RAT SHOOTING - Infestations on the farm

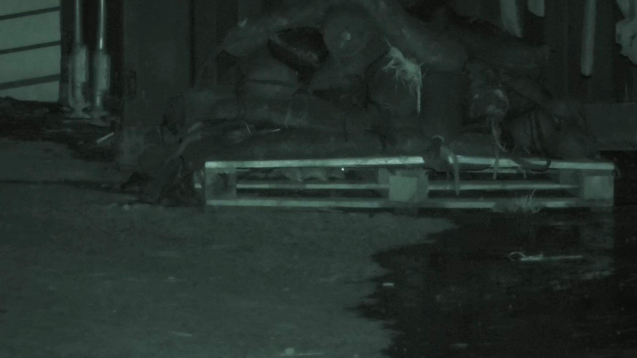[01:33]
we go full-on darkness now we're going to start seeing some rats crawling about let's go get into position the first place i'm going to
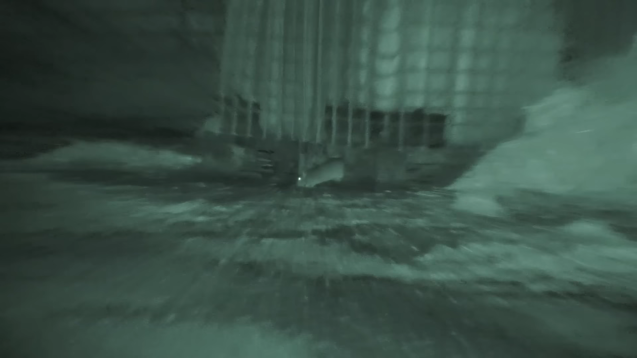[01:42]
go i'm just going to walk
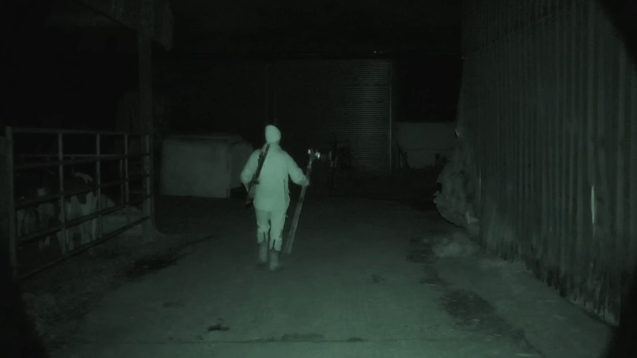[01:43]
around the back of the farm here and get myself into a decent position
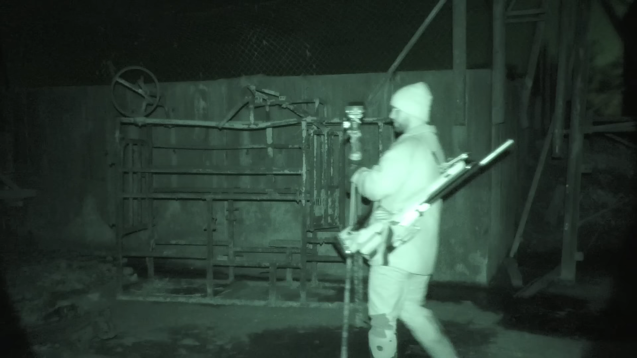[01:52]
this is always quite a good productive spot so i think this might be a good place to start and it also looks like the rats are actually lapping up that garlic mayo so we'll just have to see how this goes throughout the night
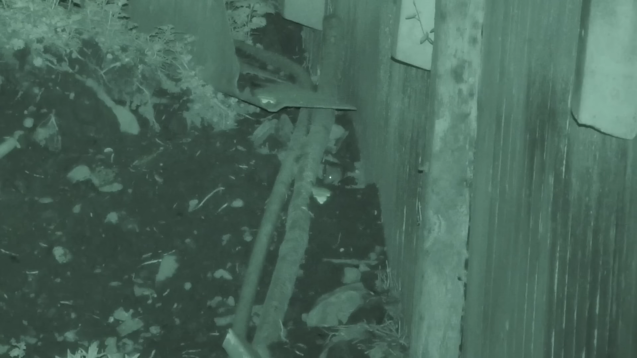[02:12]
i'm just going to move in just a little bit closer so so
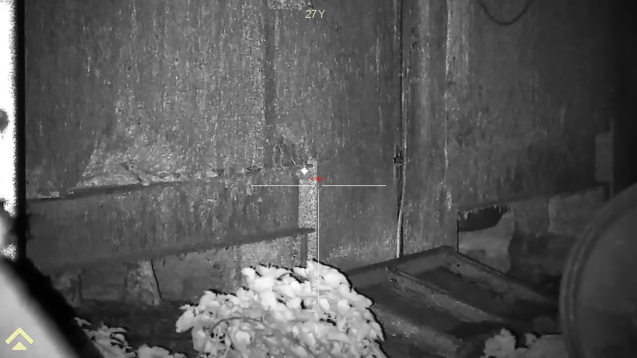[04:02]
The second one, just missed the second one.
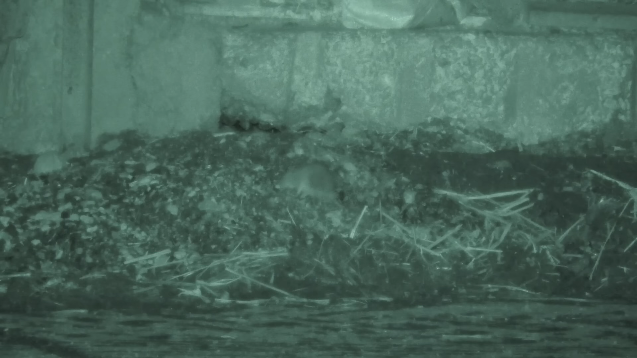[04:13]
The third one, just missed the second one. The second one,
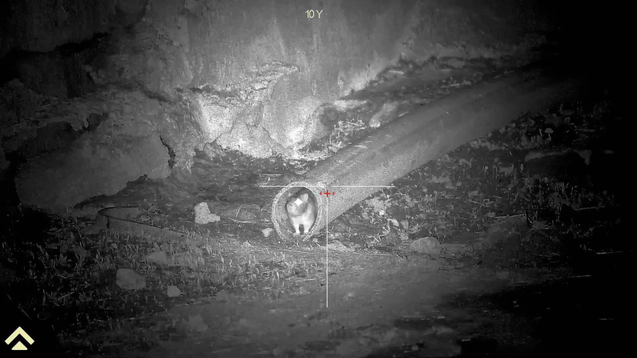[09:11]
I've cleared this area out a little bit, but I'm going to go to a different area.
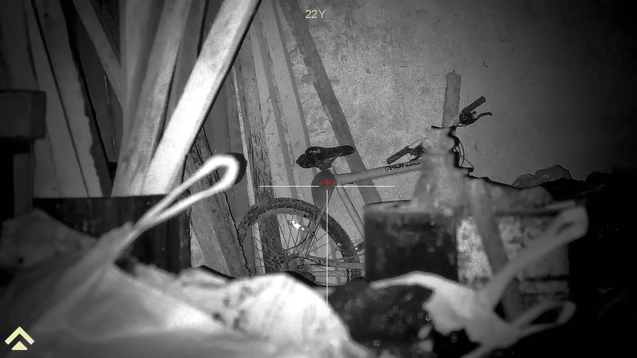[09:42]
I've cleared this area out a little bit.